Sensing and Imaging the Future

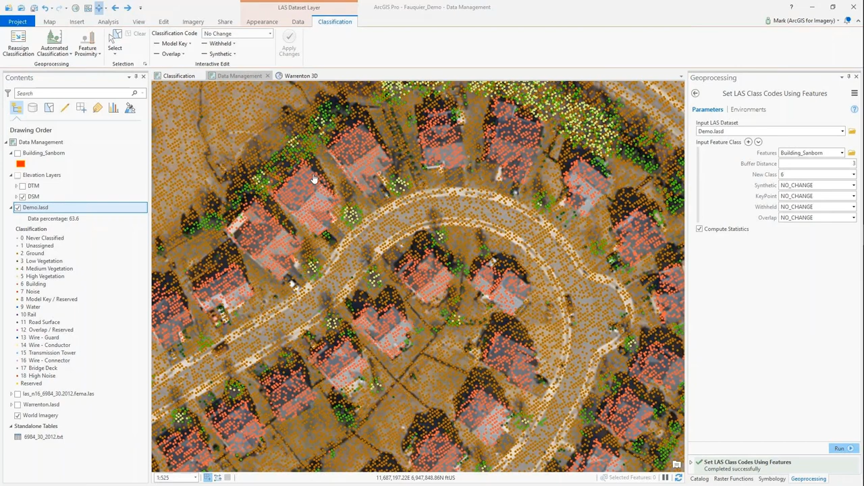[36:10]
And now as I zoom in, you can really see I've got a nice classified set of points that represent the buildings.
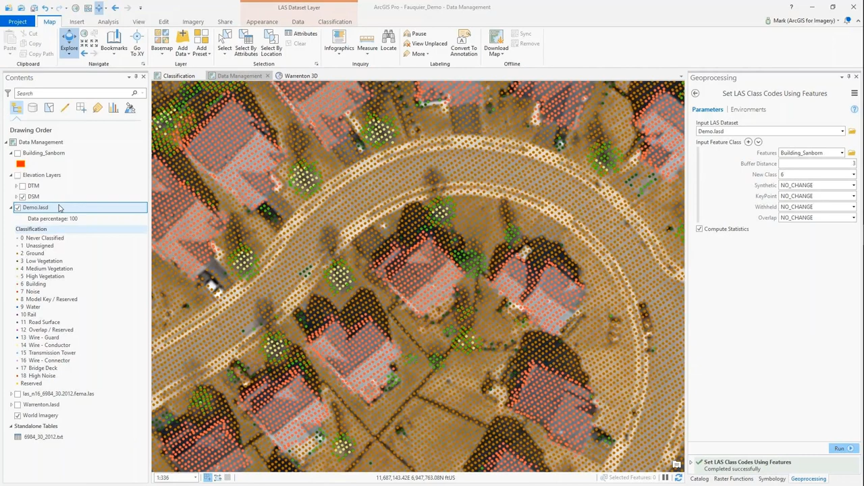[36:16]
OK. So once we've done that, we can query just those buildings that I classified. And if we want to look at this in 3D,
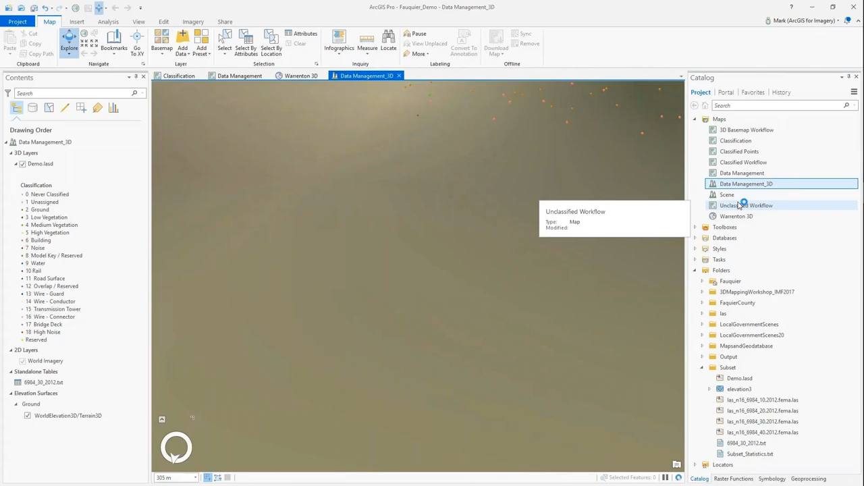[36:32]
this is a great way to visualize some of the points that we may have missed. So we can see the ground points, not so bad in this intersection.
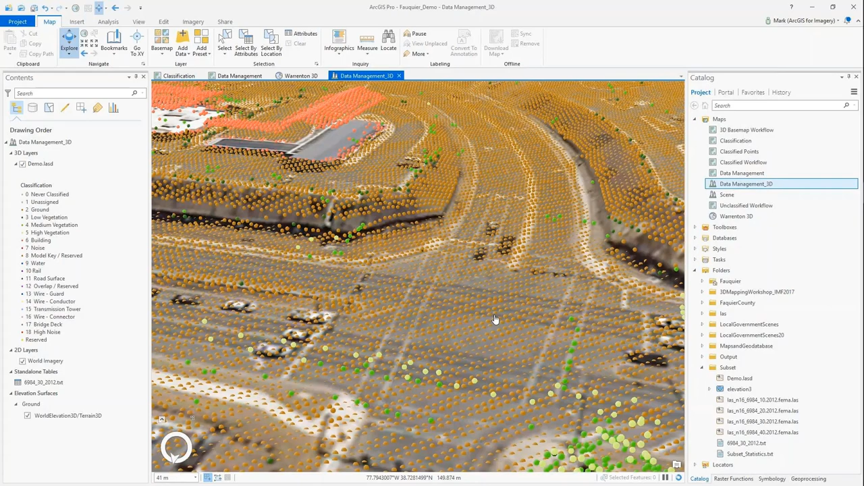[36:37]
Vegetation looks pretty good. Ground looks pretty good.
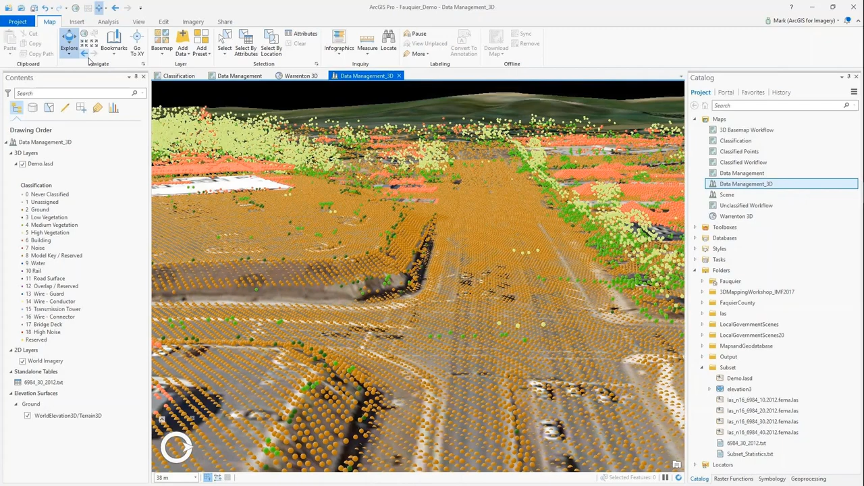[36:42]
I'll just zoom to a couple of areas. You can see we have sort of a dome-shaped building that we've classified.
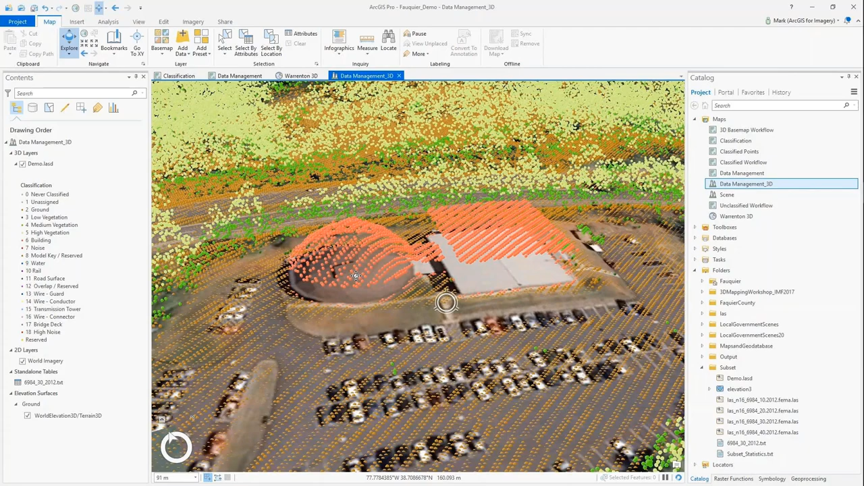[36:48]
And that looks pretty good.
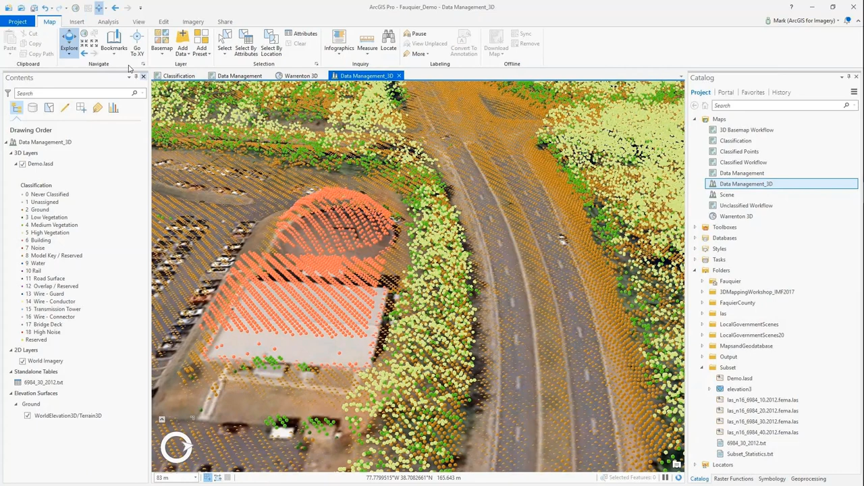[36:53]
Another area here, this is a median with a split between two lanes.
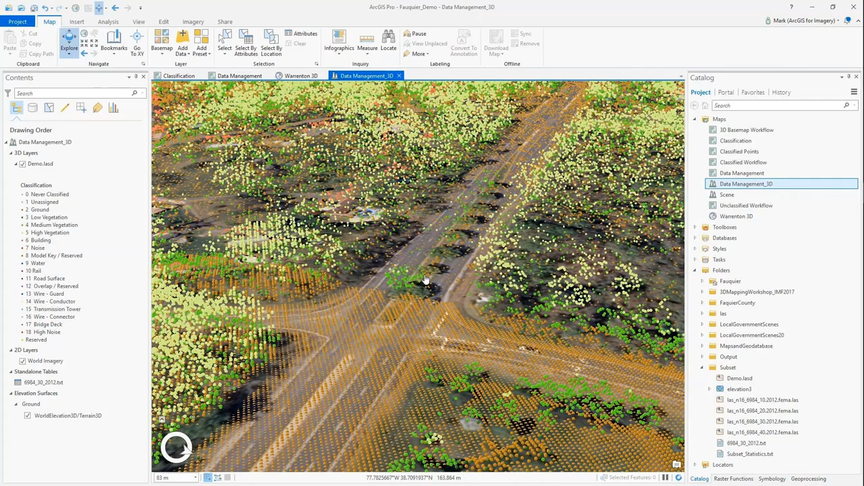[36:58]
And there's trees growing in the middle of the median, so you can see we can classify those pretty good.
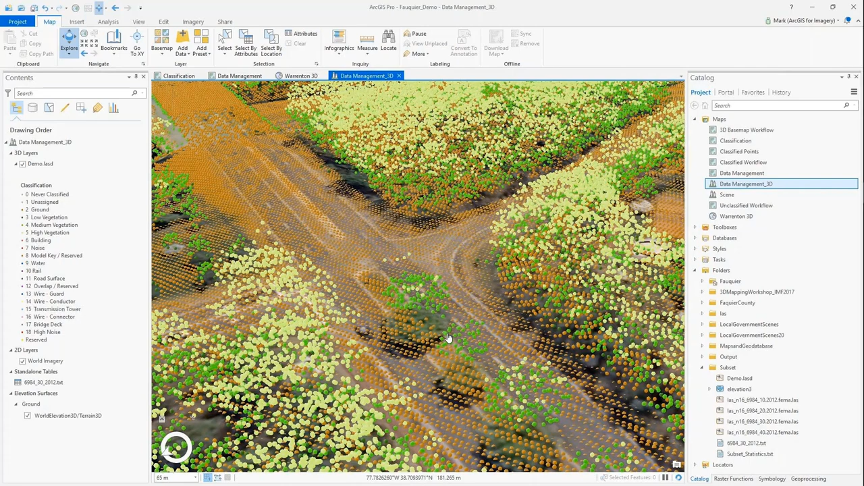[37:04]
Here's an area over two bridge decks. And you can see that the process classified the bridge decks is ground.
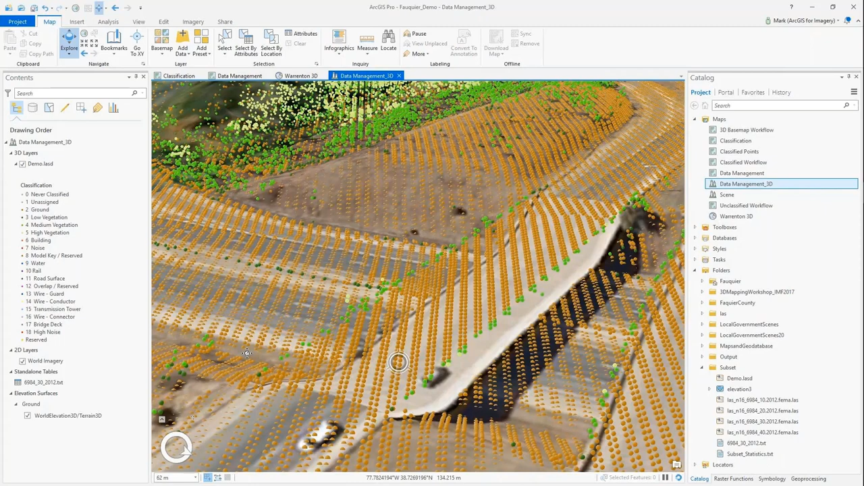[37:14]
And so when we go to create a digital terrain model, it's going to include those points unless we change those.
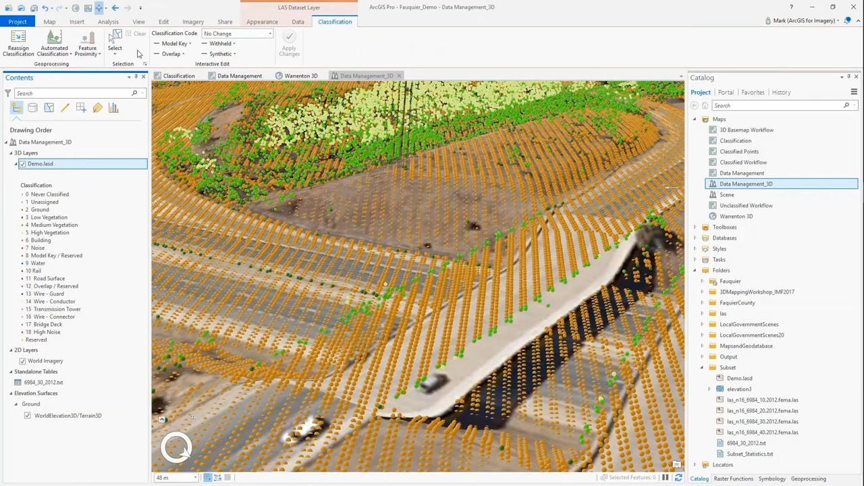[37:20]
So we have a manual classification step in Pro that lets you physically select the points and then change the classification code for those.
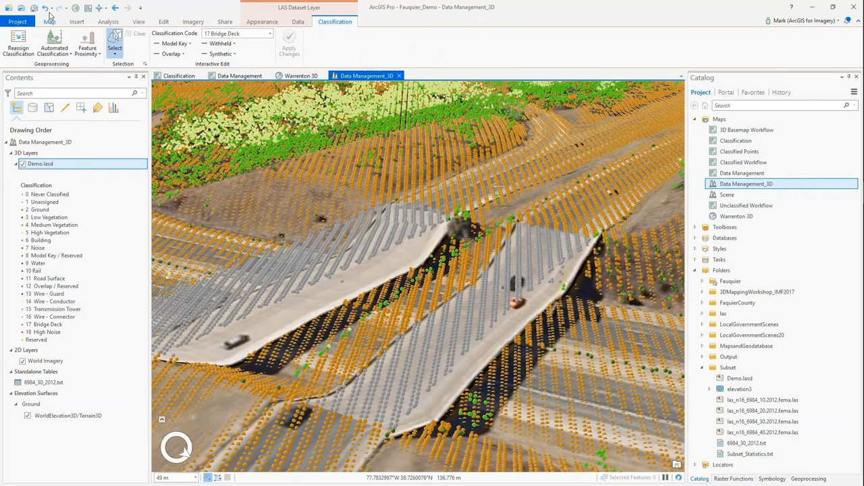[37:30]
So here I'm just selecting the points.
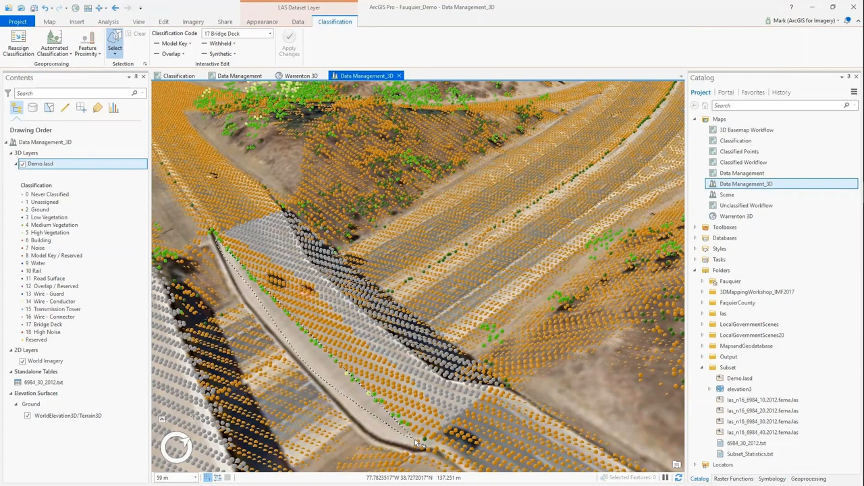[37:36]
I'm changing them to class code 17, which represents bridge decks.
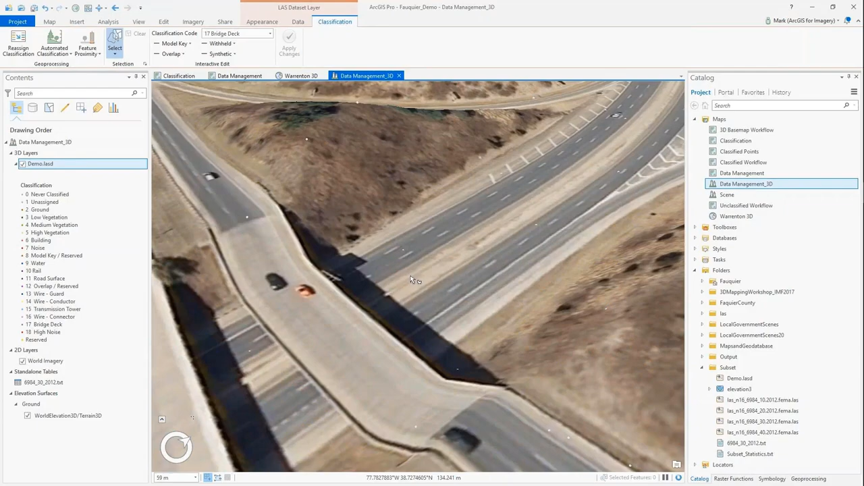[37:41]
And now when we go to create additional terrain products, it's going to factor that in.
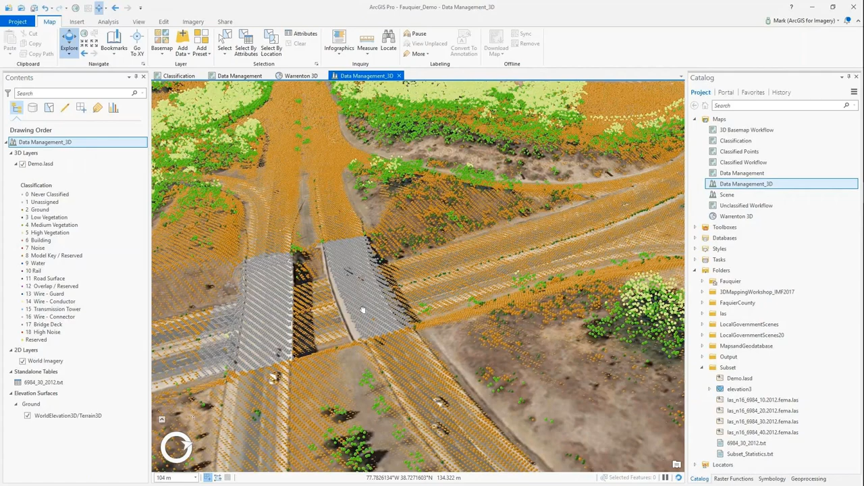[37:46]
So with just a few steps, you can see we've got,
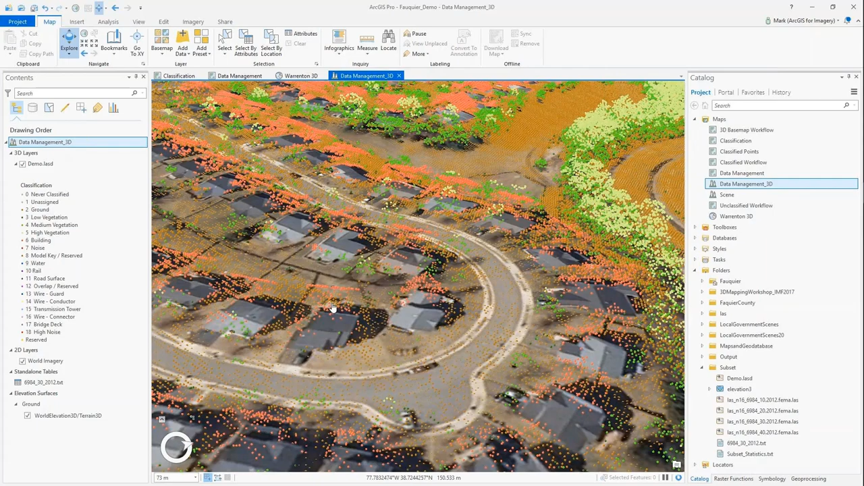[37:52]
I would say, a usable point cloud that we can use to start generating derivatives.
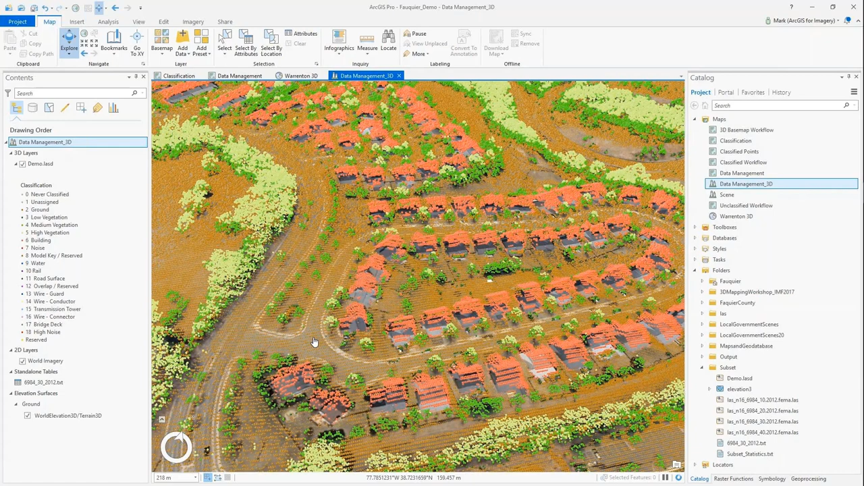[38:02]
Okay, so now what I'll do is switch back to the 2D. And I'm going to start to create some elevation products. So I'll first start with a digital terrain model.
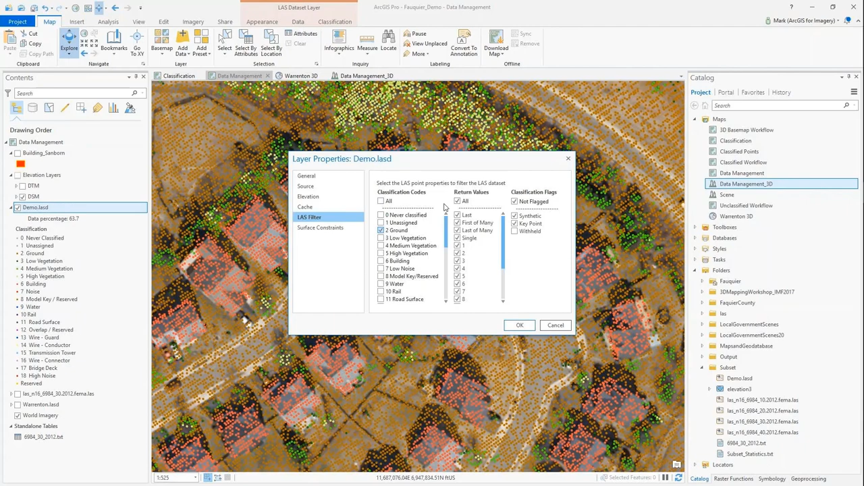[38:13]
I'm only going to display class code 2 for ground points and only last return. And so this is going to ensure that the points used to generate the surface are all true ground points. So I'll run a tool called generate raster from last data set. I can search for that in the geoprocessing window. I'm just going to use the default values for now because it's the quickest one.
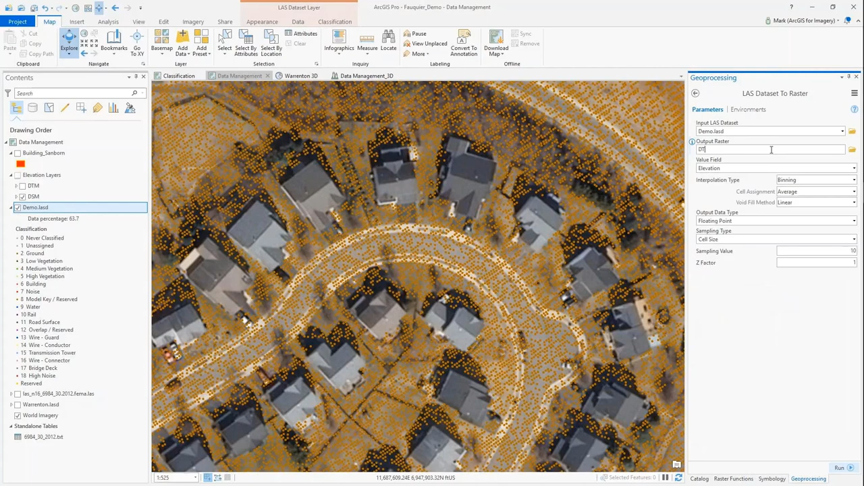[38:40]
Give it a name. Probably change the sampling value to 3 meters and then hit run.
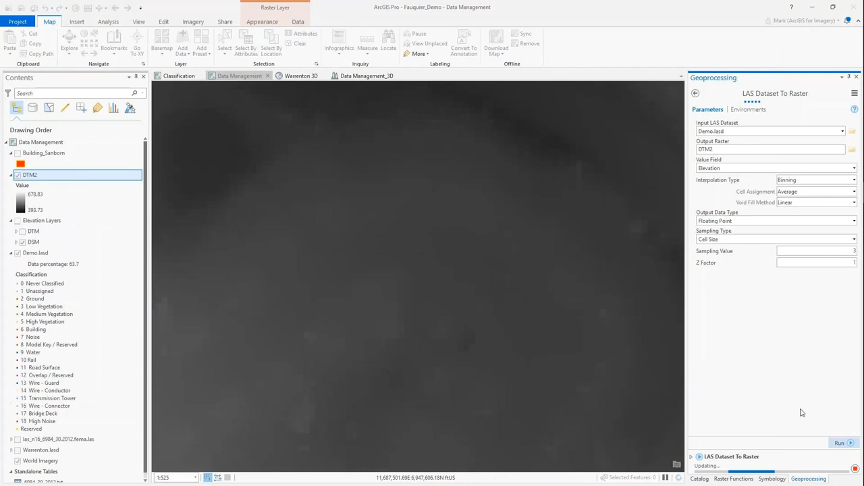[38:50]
And so I've generated my digital terrain model. I'm now going to use a raster function to generate a hillshade representation of the ground surface. So I'll search for hillshade.
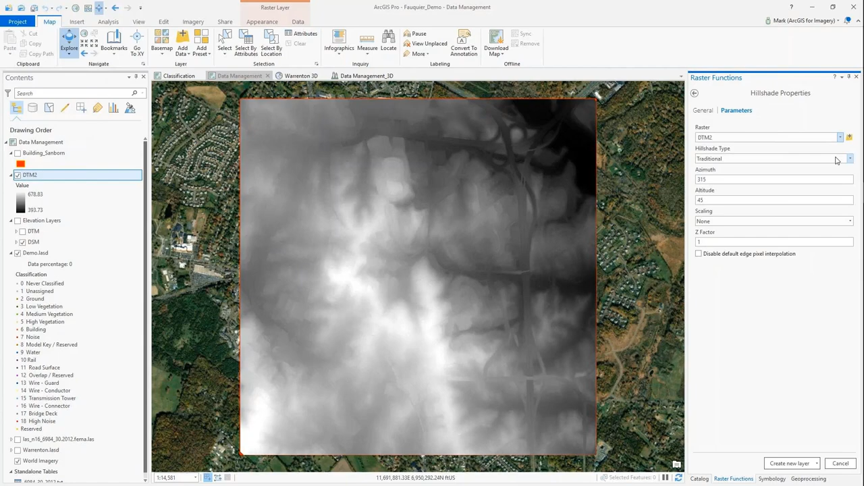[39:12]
Again, I'll just use some of the default values here. And now I've created an on-the-fly, in-memory product of a surface representing the ground values.
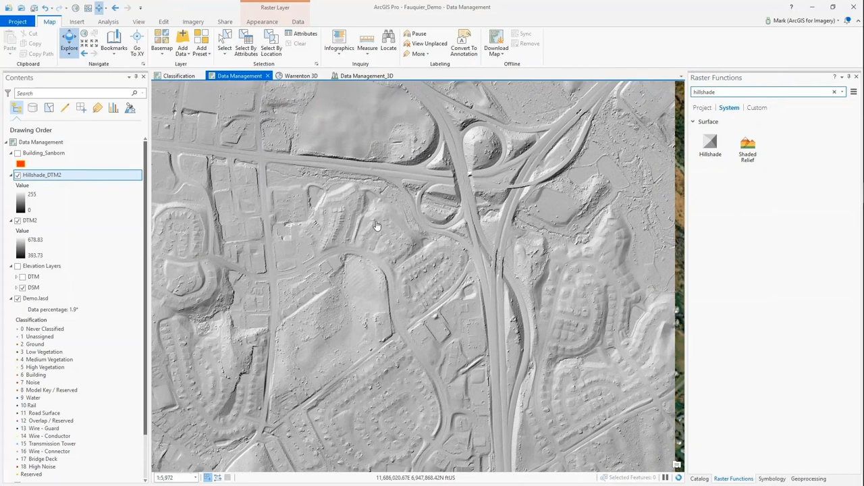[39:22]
And so you can see in that area there where I reclassified the bridge deck, those now are excluded into the ground surface.